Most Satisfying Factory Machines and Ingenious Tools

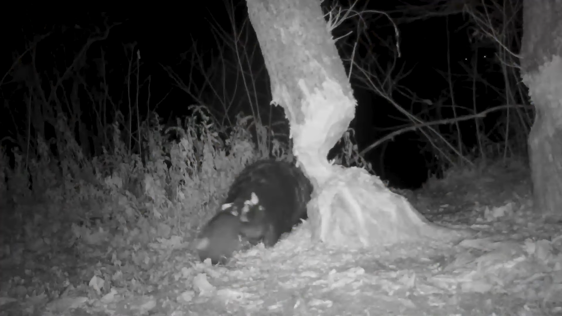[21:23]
This night-vision camera captured a beaver gnawing away on a tree trunk. It does this slowly and gradually. These animals have extremely strong teeth, much stronger than those of humans, and they grow continuously throughout their lives. So, even if the animal has enough food or no need to build a dam, they still need to know gnaw on trees to wear down their teeth. This beaver gnaws at the wood in various places and periodically listens for any cracking. When the beaver hears that the tree is about to fall, it quickly starts to flee to a safe place.
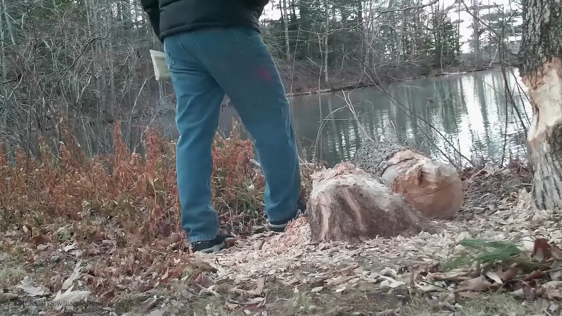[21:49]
The man who left the camera was surprised in the morning when he saw the fallen tree.
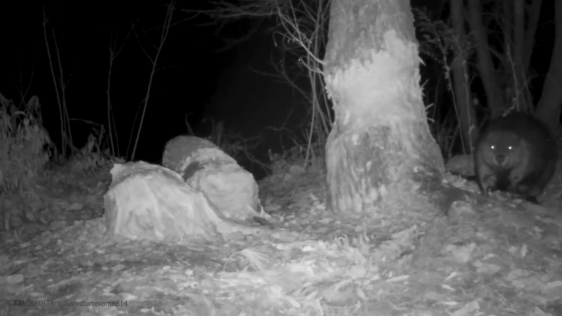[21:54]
It's hard to believe that in just two or three nights, one small animal can gnaw through a large trunk. The next night, the beaver began to work on the neighboring tree. Therefore, in some areas, efforts are made to trap these animals to prevent them from destroying plantings.